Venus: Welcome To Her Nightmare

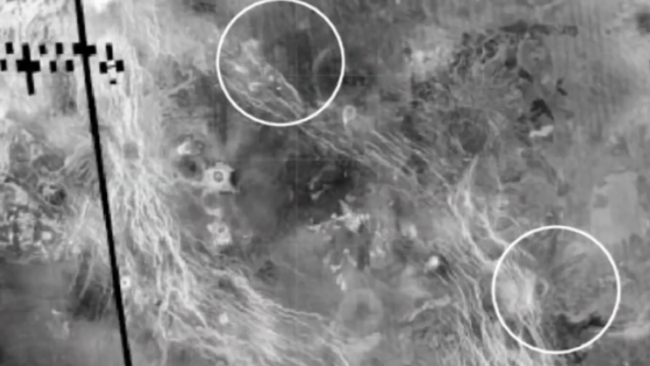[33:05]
Despite landing on different parts of the planet, Venera's 13 and 14 both saw the same panorama as their sister 9.
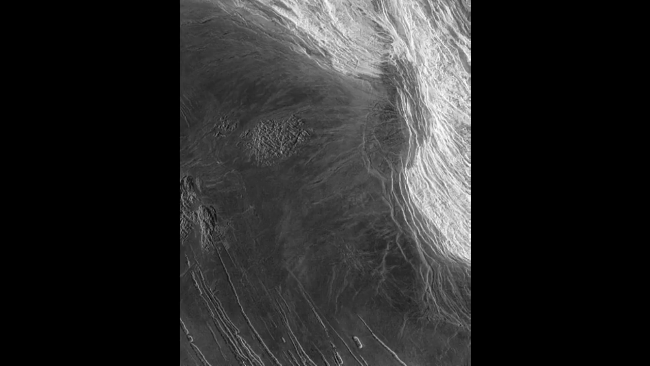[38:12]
During its four-year stint around Venus, the Magellan Probe noted that the tops of Venus's highest mountains appeared to be covered in a bright, reflective substance similar to terrestrial snow. Except, of course, it couldn't possibly be. Could it?
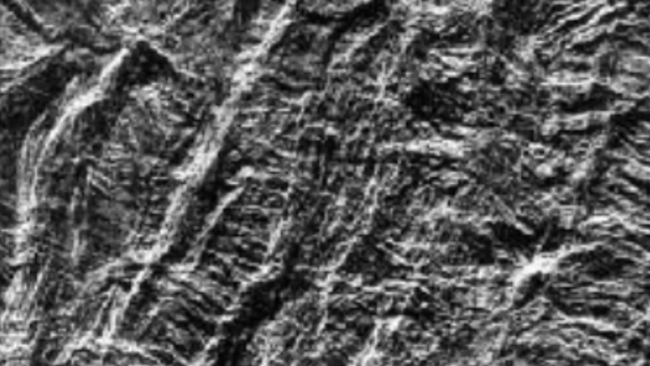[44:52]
What confronted the Magellan team at Venus was truly otherworldly.
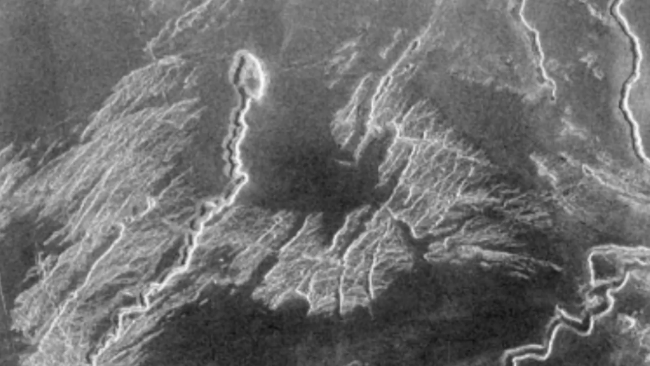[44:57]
bizarre, fractured landforms that resemble nothing so much as the mark left from the punch of a primordial god,